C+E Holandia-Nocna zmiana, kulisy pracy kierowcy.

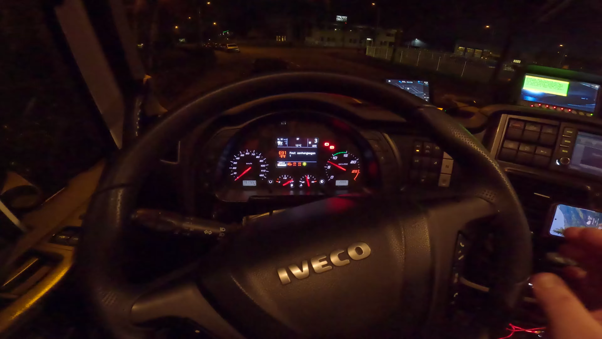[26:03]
Opa, ale coś tam jedzie, coś tam jedzie, nie?
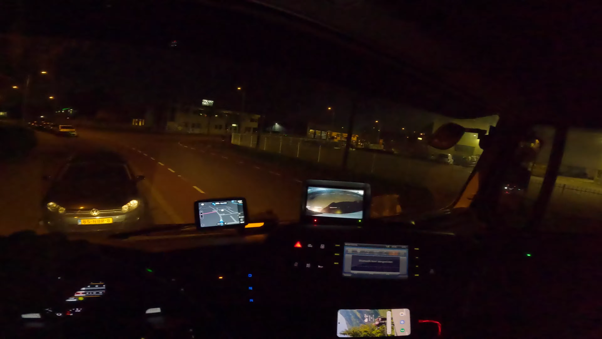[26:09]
Dobra, nie jedzie. Dobrze, my możemy. Dobra. Znajdzie nam nową drogę tutaj. Tam było 1,4, a teraz jest 600. No i elegancko. Pach, pach, pach, pach, pach. I zaramy są. I zaramy są. Ta, gdzie to było? To mi pokazuje jeszcze dalej 300 metrów. Nie, to nie było tu.
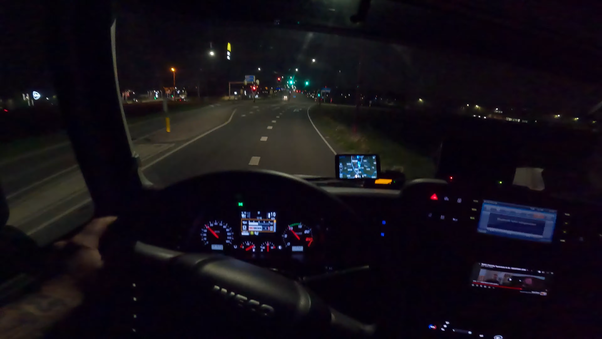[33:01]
Jesteśmy, panie i panowie. Do celu zostało z jakiś kilometr teraz. Także tutaj walim zrzuteczkę. Opa! Neuenheim, proszę bardzo, elegancko. Po lewej stronie tam dalej jest SKP Neuenheim, tam gdzie ostatnio byliśmy, co stary plomby zapomniał z Dębosz, pojechał bez plomby, ale obyło się bez problemów, także spoko, spoko.
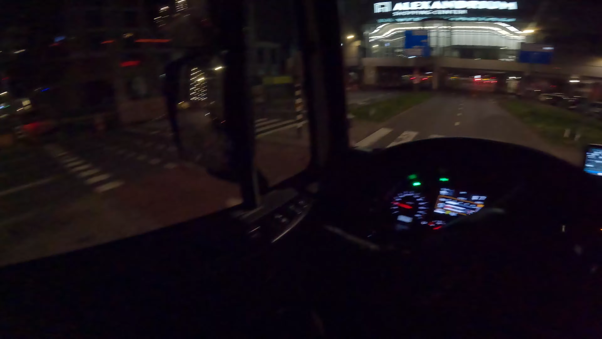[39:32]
Było wąsko przed chwilką. Już nie chciałem pajacować z kamerą, panie i panowie, bo no. W tych rejonach to jeszcze tu nie jeździłem. O, tam się coś podnosi, pociąg przejechał, dobrze. Już niedaleko Tunuś jest, 2,2 km. A już by my tam byli. Tyle, że się jebłem i przeskoczyłem jedno skrzyżowanie i taka sytuacja.
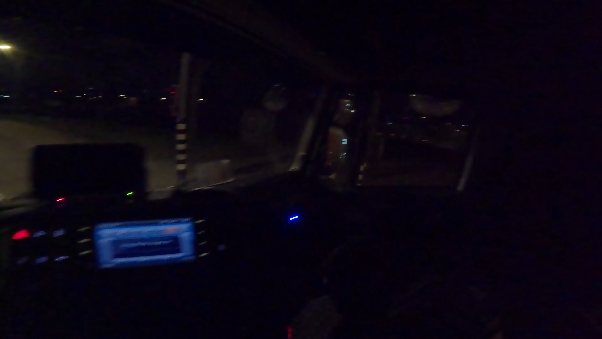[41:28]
Elegancko naczepka idzie. Są my, panie i panowie. Po 100 metrach, po lewej lewo, stronie. Następnie miejsce docelowe znajduje się po prawej stronie. Den Bosch, także. Puh, wróć, lewo, Rotterdam. Następnie miejsce docelowe znajduje się po prawej stronie. I tutaj leci ostatni załaduneczek do nas na bazę. Wolne, nie ma rowerzystów, nie ma. I koniec. Cieszy mnie to bardzo.
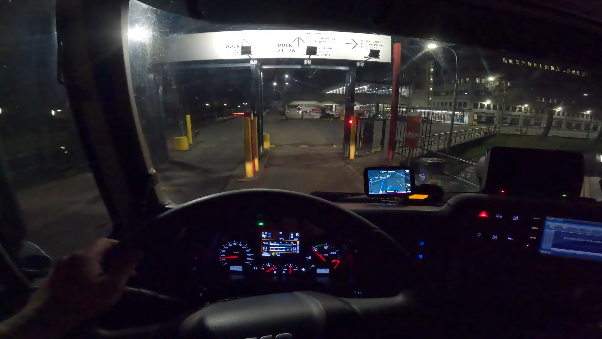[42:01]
Dobra. O! Tam na dole, my lecimy do góry, tam jest katastrofa dla lufy. W ogóle nie jest przystosowane do nas, pod Bogiem. Tam coś rozjebać, to jest 3 sekundy. Oj, raz, dwa, trzy i macie rozjebaną furę. Także trzeba uważać. Dobra, stary tu podjeżdża, melduje się, załadunek i zrzuteczka. Także panie i panowie, ja kończę i widzimy się w kolejnym materiale.